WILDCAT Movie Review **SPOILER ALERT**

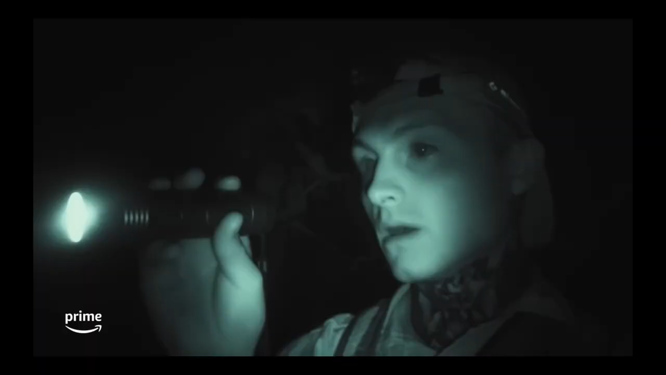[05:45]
I think there was a lot of tension too because Harry is just out in this like he is out here in this rainforest like in the dark with night
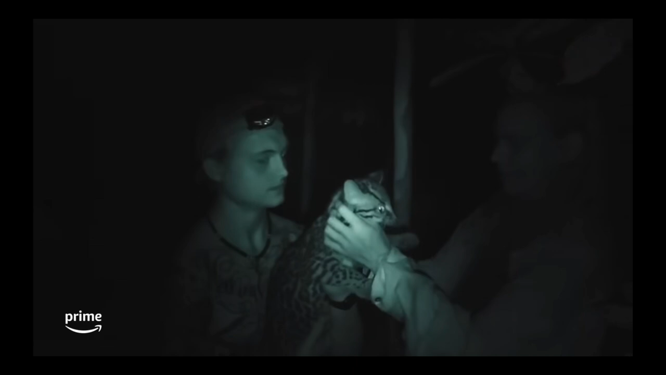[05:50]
vision whatever on and we see like